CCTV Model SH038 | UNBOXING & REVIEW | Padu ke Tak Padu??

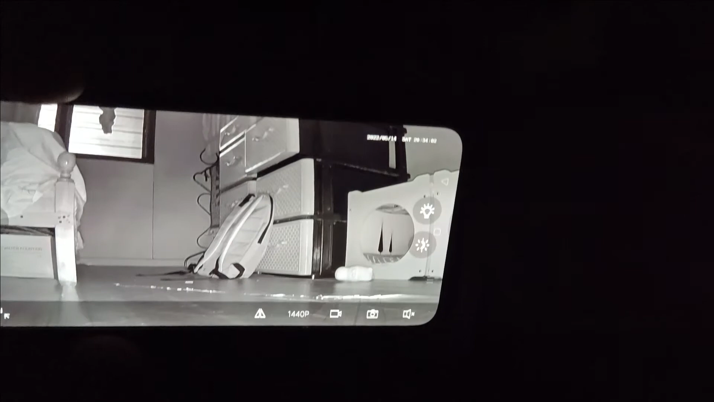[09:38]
Okay, jadi kalau guys tengok dekat skrin ni, okay, ni saya buka CCTV melalui app lah.
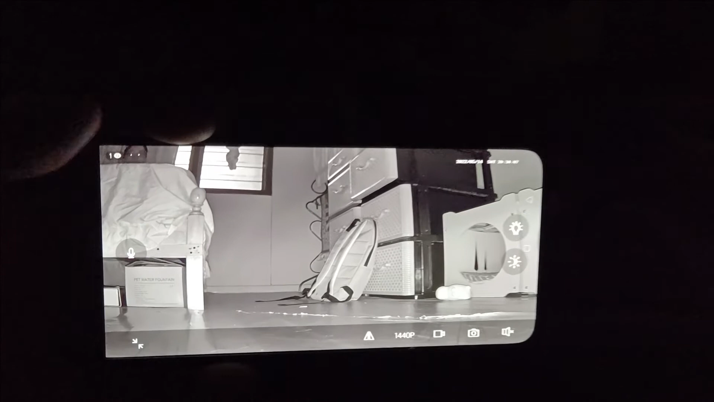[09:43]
Jadi untuk waktu gelap dia memang terang. Dia pakai
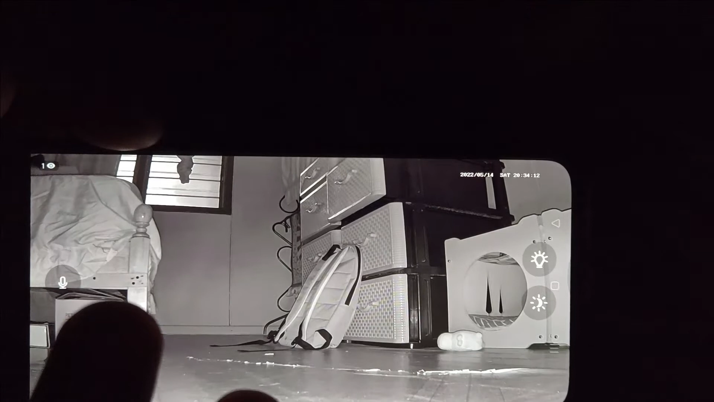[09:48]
apa ni? Infrared punya. Okey, memang terang lah.
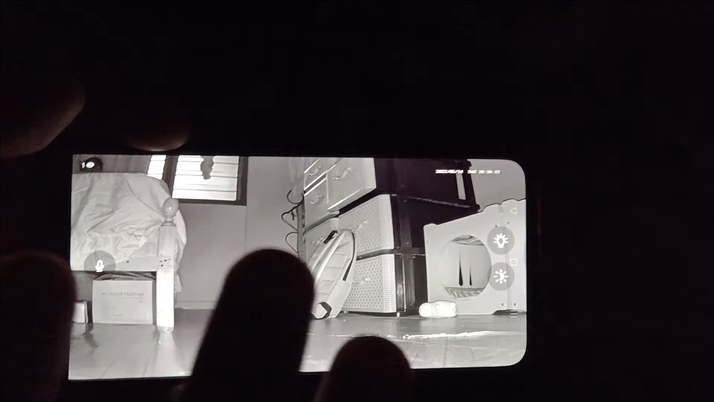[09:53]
Jadi saya akan test. Meh. Kita akan test mic on. Mic on, sini mic on.
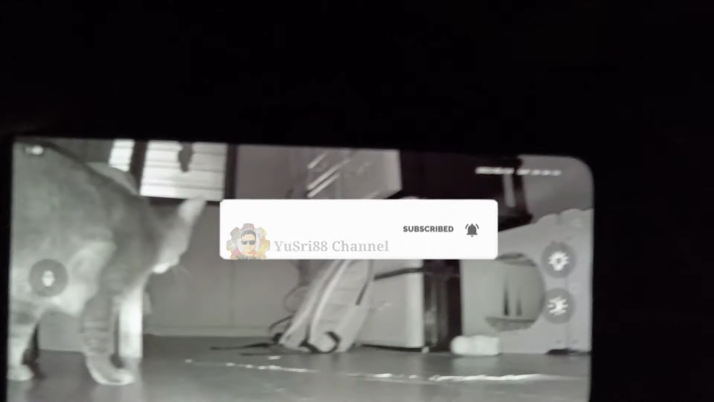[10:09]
Memang jelas lah nampak. Okay, nampak.
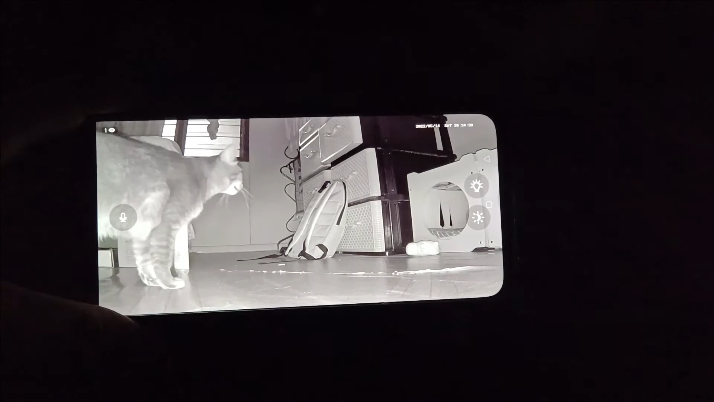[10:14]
Mic on dan oyen. Oyen masuk, oyen. Okay. Oyen masuk. Haa, tu. Oyen dah masuk.
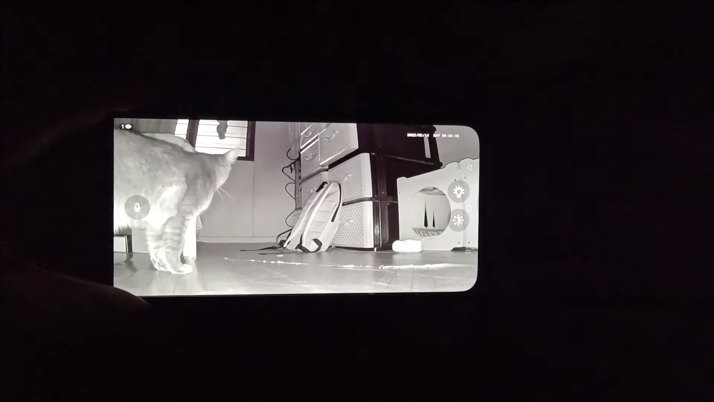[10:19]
Sana oyen. Sini.
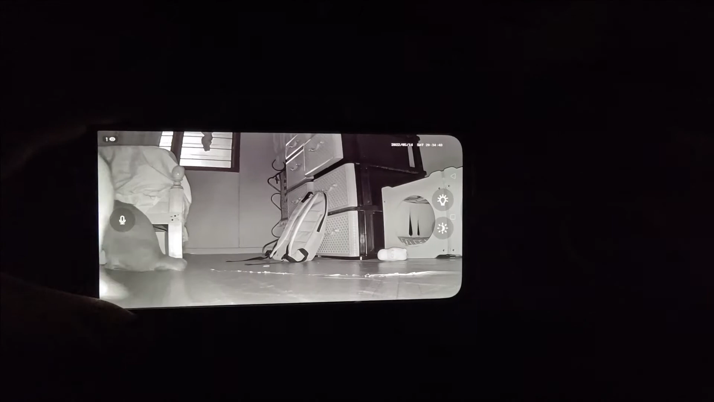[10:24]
Haa, tu. Tepi oyen. Okay. Tadi memang terang gila lah. Dan juga untuk model ni dia ada night color.
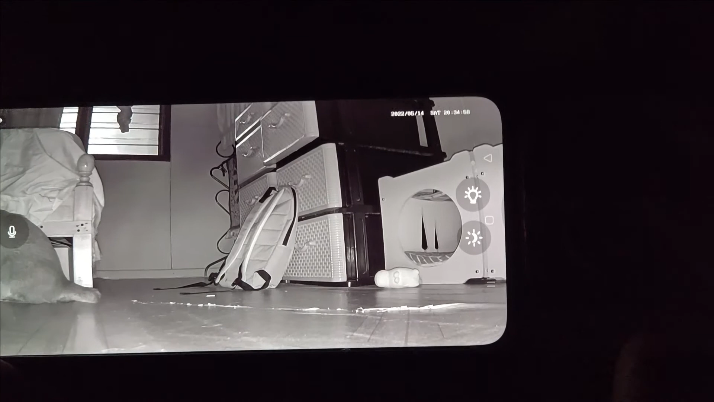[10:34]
Tu saya tak pernah cuba lagi, tapi bila kita tekan kita silap.